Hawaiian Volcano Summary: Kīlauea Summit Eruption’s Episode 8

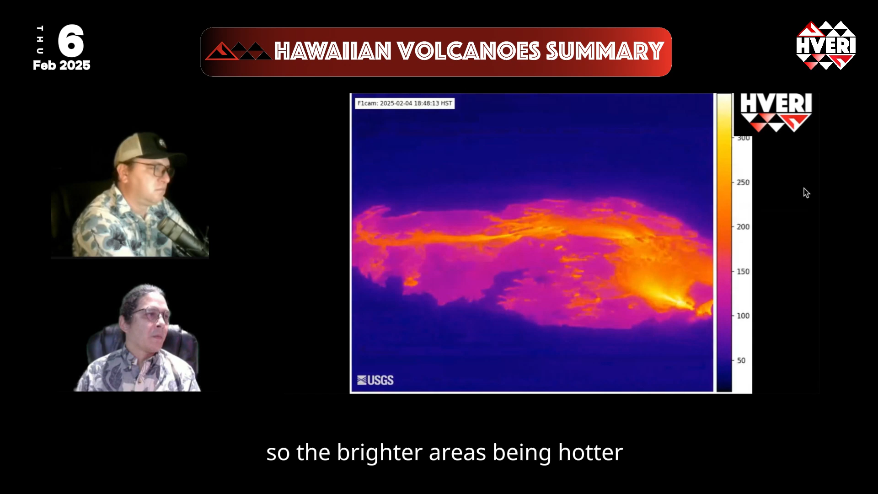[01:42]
So the brighter area is being hotter, and you see some overturning of the pond and lava areas even as the fountaining has ended.
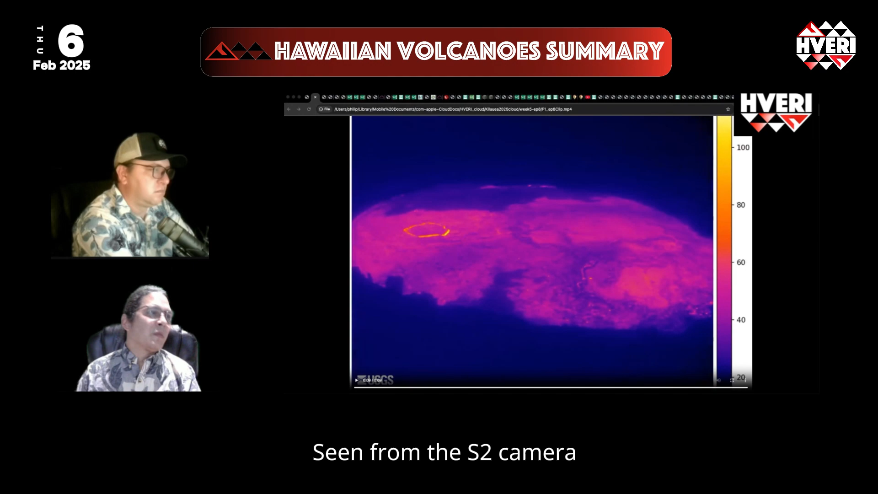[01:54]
Seen from the S2 camera that looks directly at the vents, we see the outburst from the north vent first, followed by the south vent,
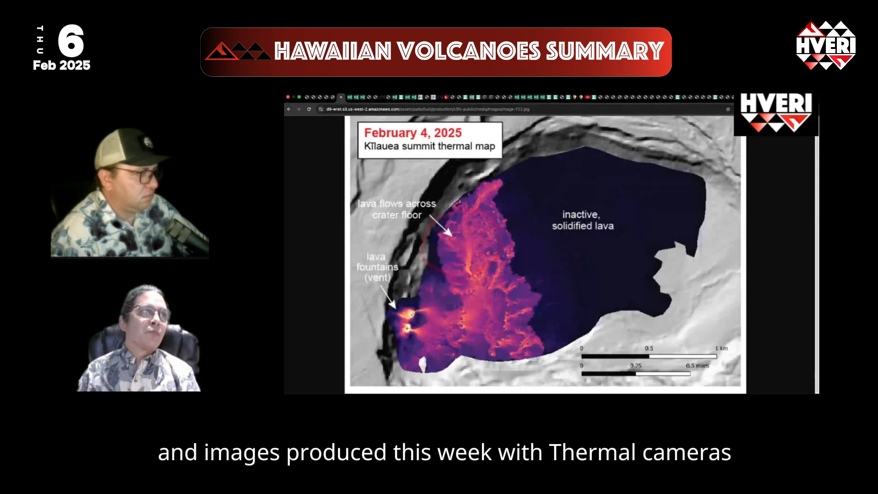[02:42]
And images produced this week with thermal cameras in the middle of the eruption looked like this.